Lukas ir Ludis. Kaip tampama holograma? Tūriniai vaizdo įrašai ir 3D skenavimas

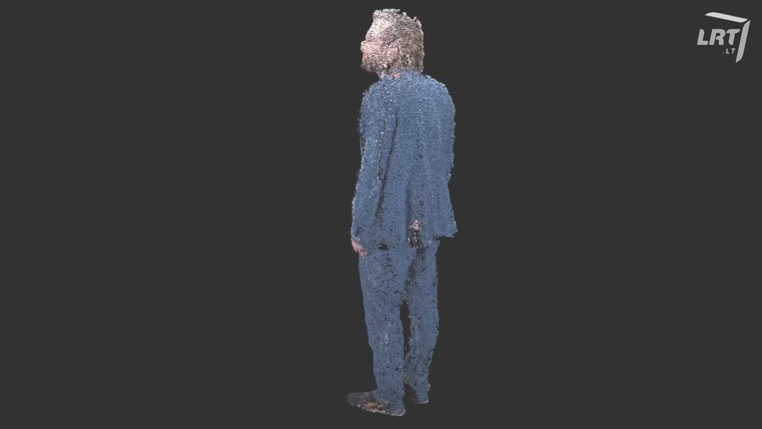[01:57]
O programinė įranga reikalinga tūrinėm vaizdo įrašui užfiksuoti, redaguoti ir dalintis, kurią ir lietuviai.
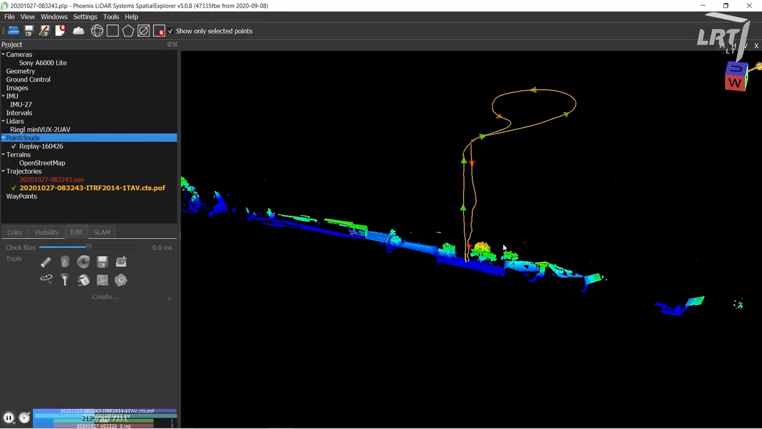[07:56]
Mes nuskanuojame pastatą, galime nuskanuoti iš vidaus iš iš išorės ir turėti realų 3D modelį.
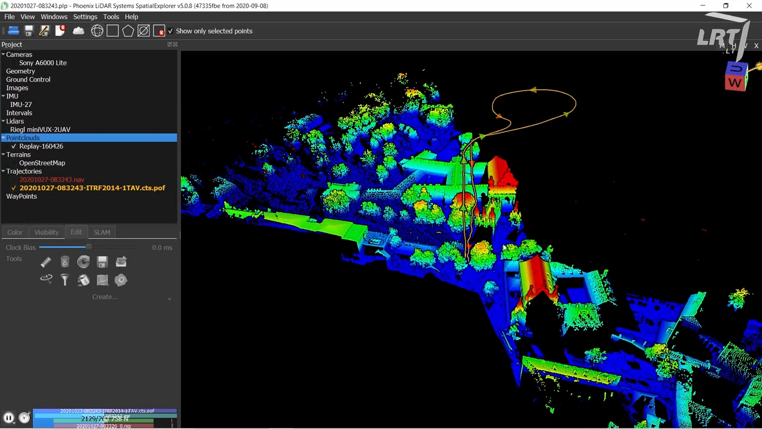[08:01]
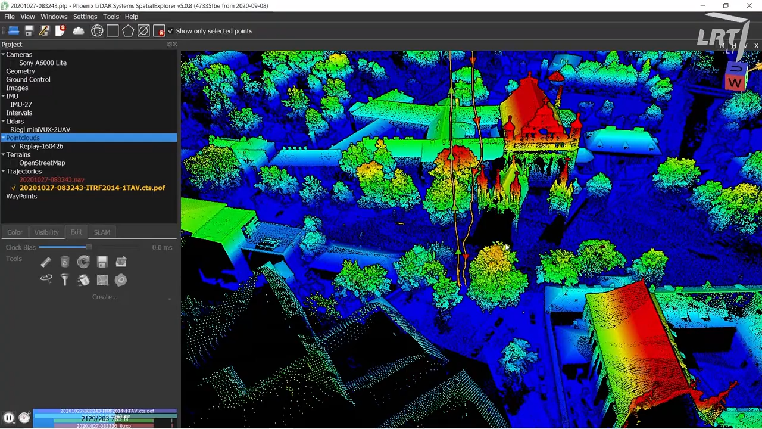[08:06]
Architektai po to gali atlikti projektavimo darbus, gali atlikti įvarius matavimus.
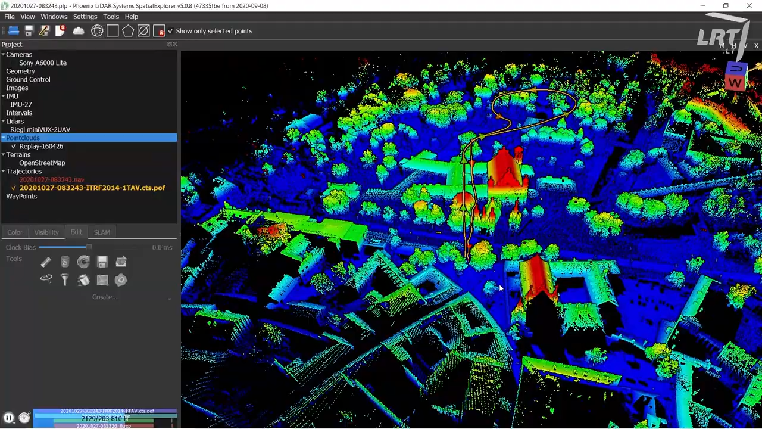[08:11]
Pavyzdžiui, nuskanavę šios bažnyčios sieną galime mes pažiūrėti, ar jai stovi vertikaliai.
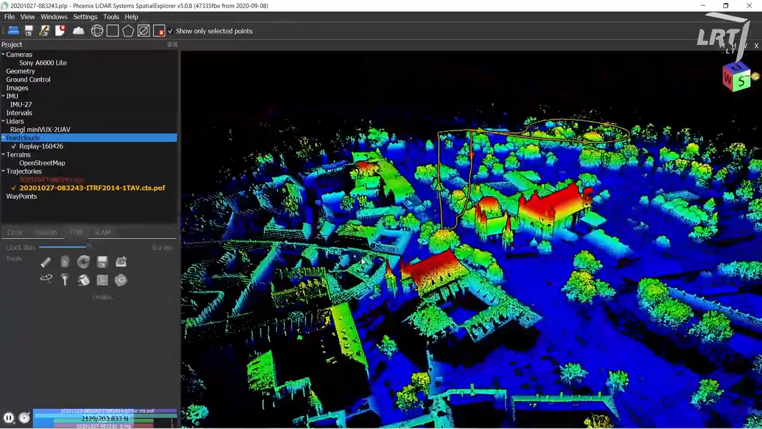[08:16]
Kiek kur yra kokie ištrupėjimai, nuskanavę vidų, architektas tą medžiagą galėtų panaudoti rekonstrukcijai.
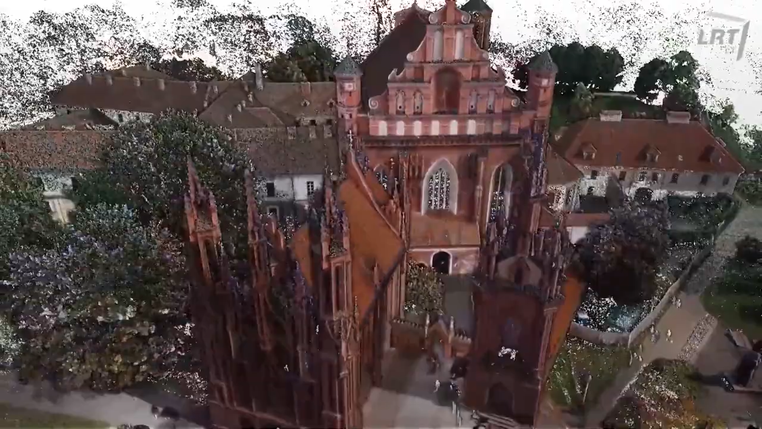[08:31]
Volumetrinių matavimų metu yra kameras išdėliojamas prie konkretaus objekto, daug kameras išdėliojama. Ir jos fiksuoja judantį vaizdą.
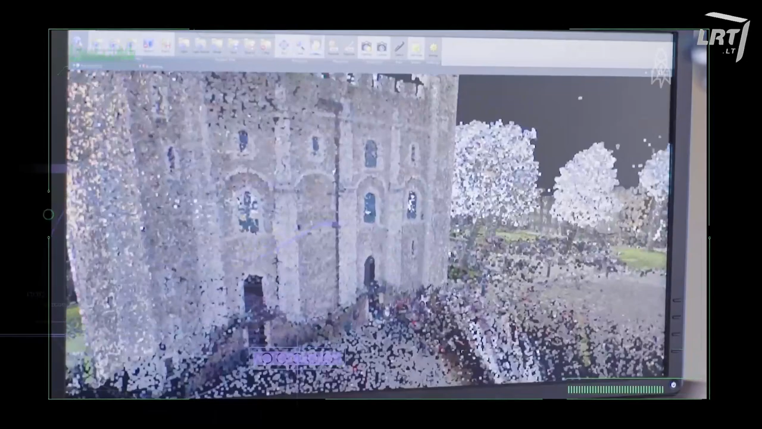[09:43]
Anksčiau panašiais tikslais dažniau naudotas metodas vadinamas fotogrametrija.
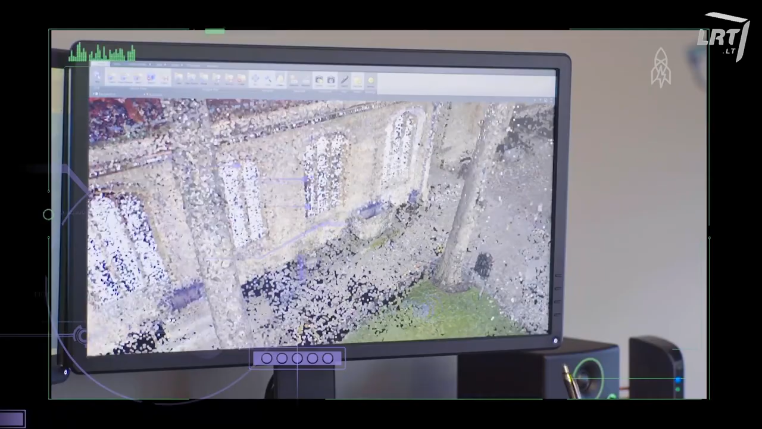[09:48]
Jos metu trimatis vaizdas sukuriamas iš gausybės nuotraukų. Visgi lazeriai viską supaprastina.
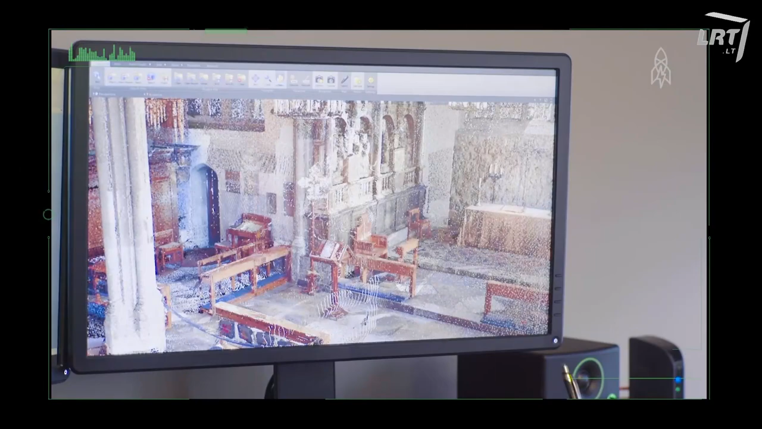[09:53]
Lietuvos kompanija atliko skanavimo darbus ir sukūrė sraiktas sparnio,